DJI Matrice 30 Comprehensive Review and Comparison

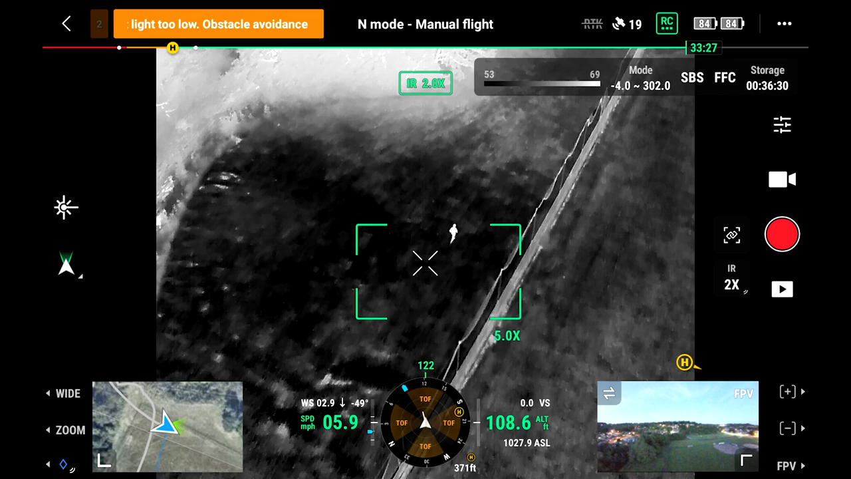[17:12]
So this is a 30T, and I believe that most people that are going to be buying this will buy the thermal option for what the cost is.
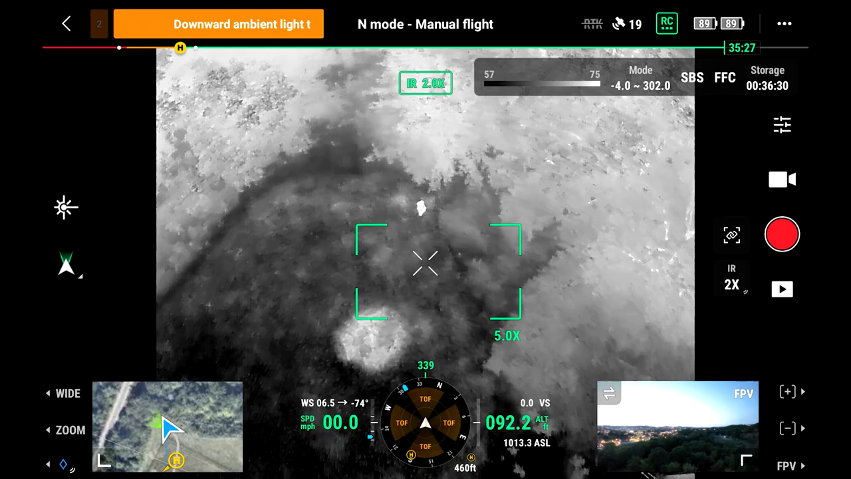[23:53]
So now let's take a look at the thermal camera. The specs are all the same, no matter what drone we're comparing, whether it's the M30,
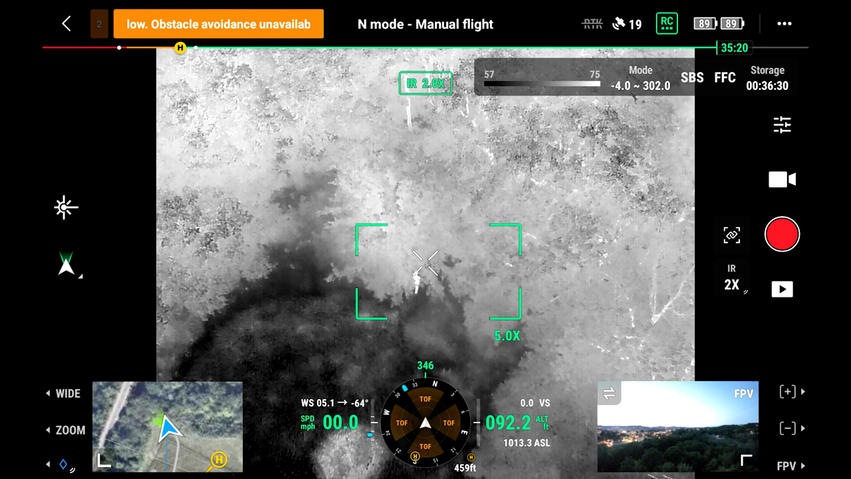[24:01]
the M300 or the Mavic 2 Enterprise Advanced.
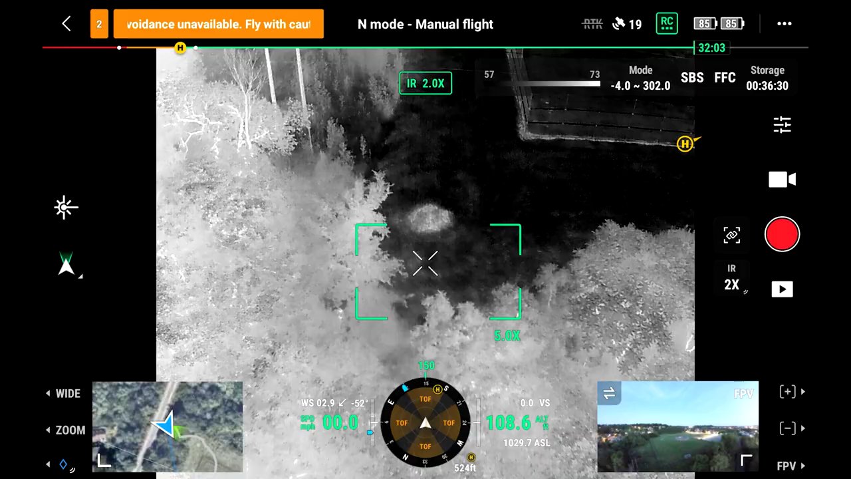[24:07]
They are all 640 lines by 512 resolution and they all do a very good job.
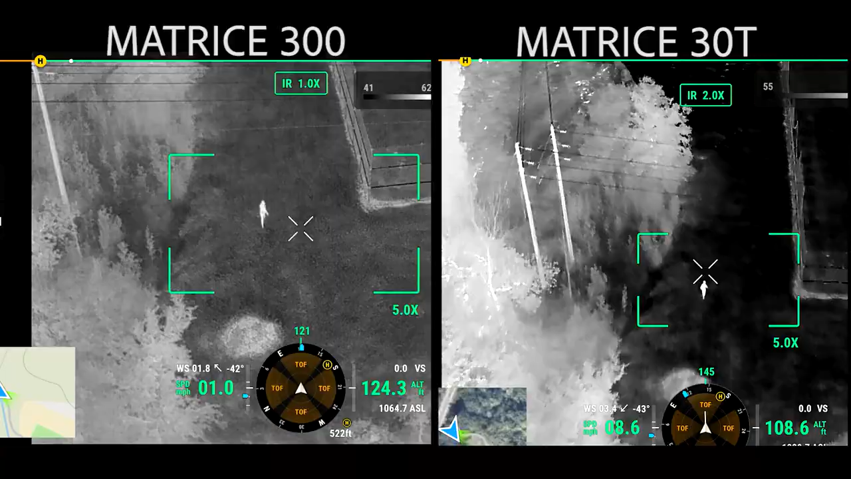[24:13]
Here is some footage that you can see comparing the Matrice 300 to the Matrice 30.
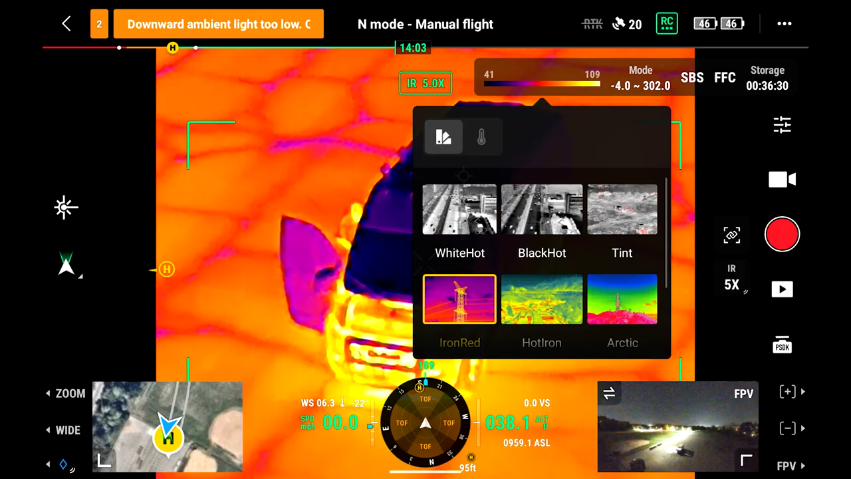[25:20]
We can switch color palettes the same.
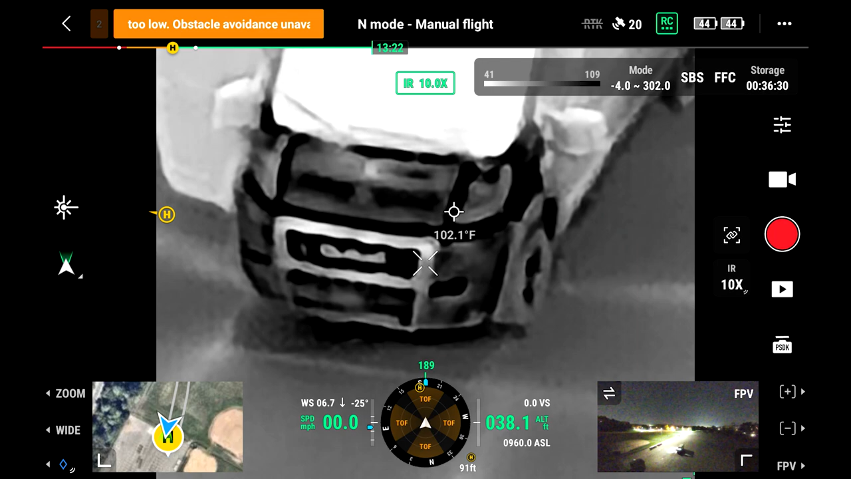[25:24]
On screen: spot 102.1°F
Both are radiometric cameras and we have the full isotherm feature and functionality to be able to look at.
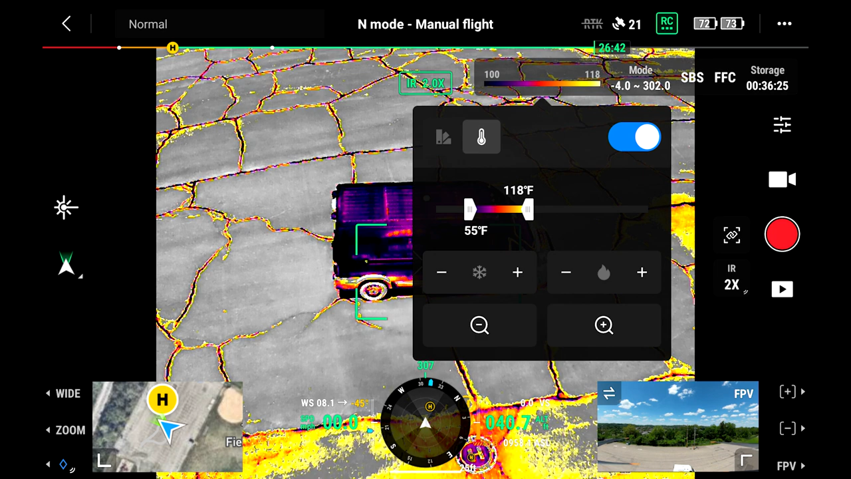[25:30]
On screen: scale top 118°F
And we can actually tap our finger anywhere on the screen to get a measurement.
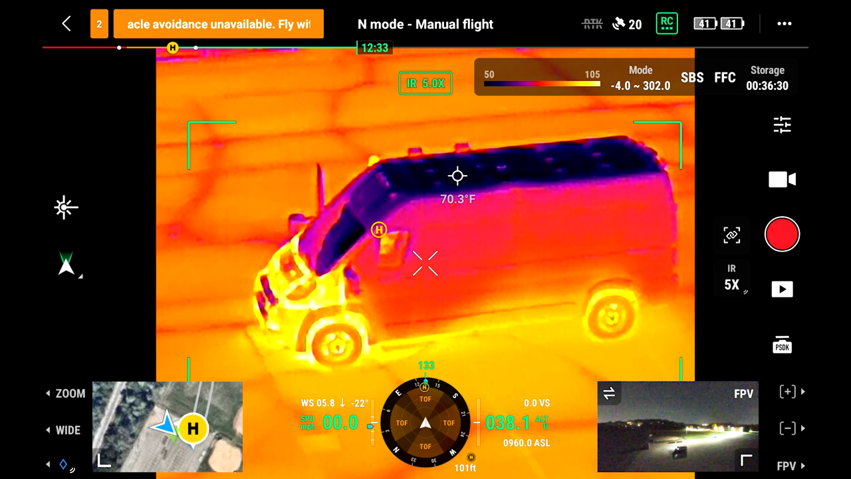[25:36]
On screen: spot 70.3°F
And even when you go ahead and zoom in, we still got very good resolution to work with.
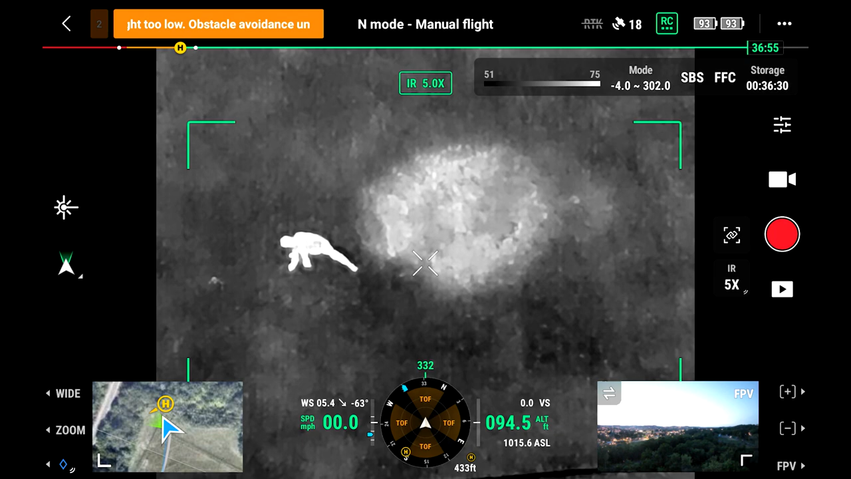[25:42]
That's going to allow us to be able to go higher in the air than 125
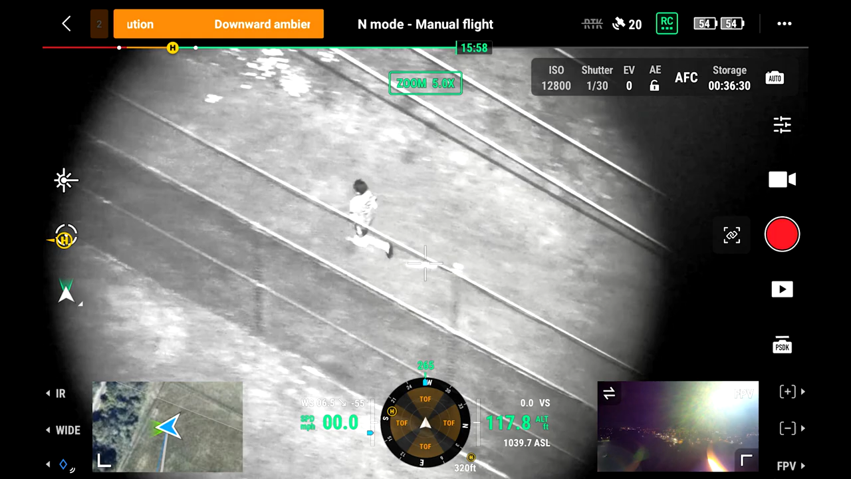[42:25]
and you can see how well this stacks up.